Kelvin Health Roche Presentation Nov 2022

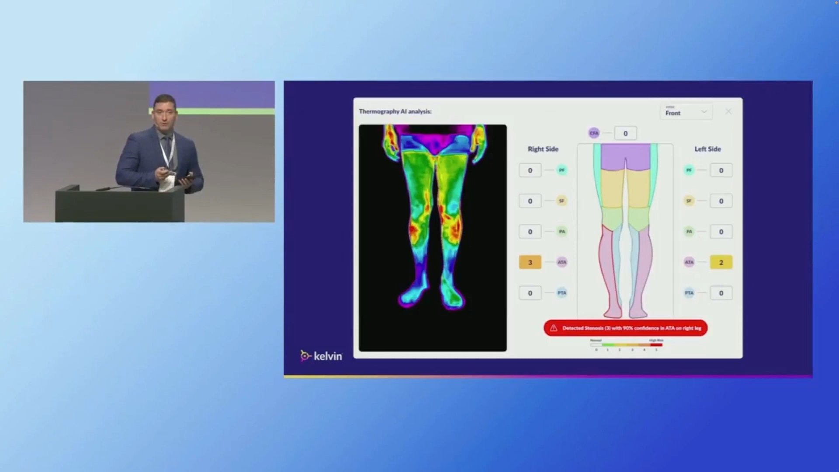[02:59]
Here you can see an example of analysis of the different angiosomes of the legs of the thermal image.